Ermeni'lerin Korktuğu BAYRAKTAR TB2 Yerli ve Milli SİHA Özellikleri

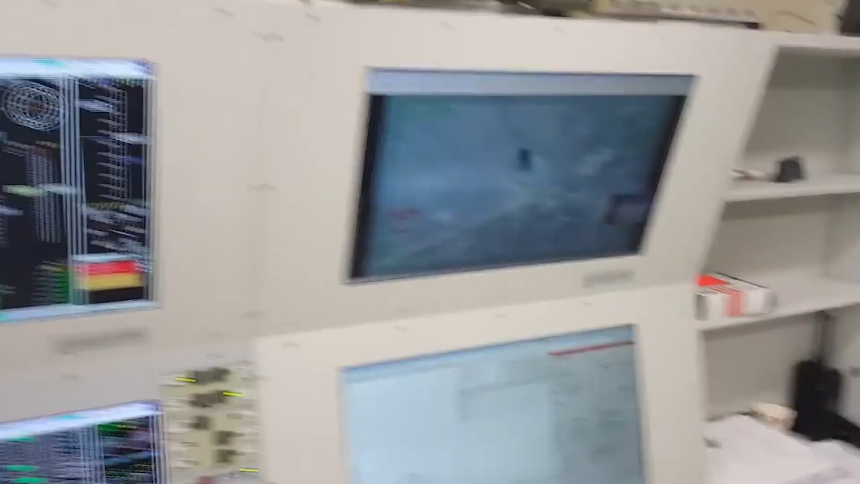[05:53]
Görüntü aktarma sistemine entegre edilebilecek opsiyonel bir mobil çözüm sayesinde canlı yayınlar Windows platformuna sahip mobil cihazlar üzerinden de izlenebilmektedir.
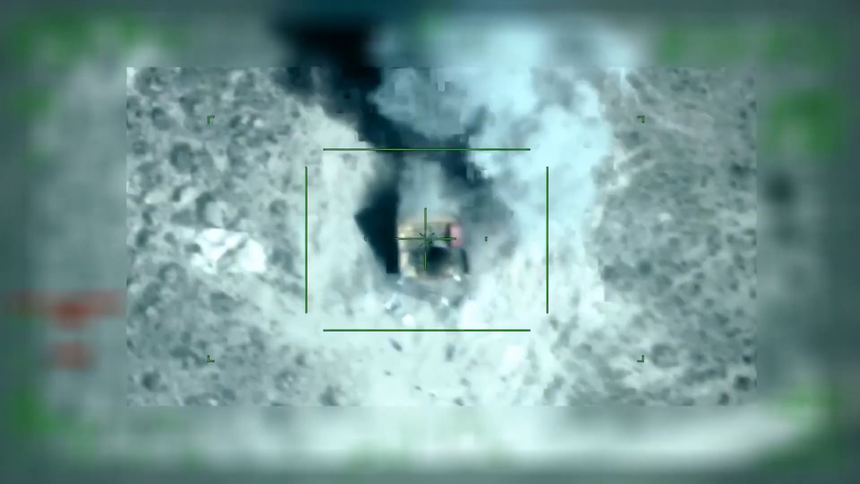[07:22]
Birçok tankı, zırhlı aracı, Ermeni unsurlarını, taburu, alayı ne varsa her şeyi yok edebilecek kapasiteye sahip arkadaşlar.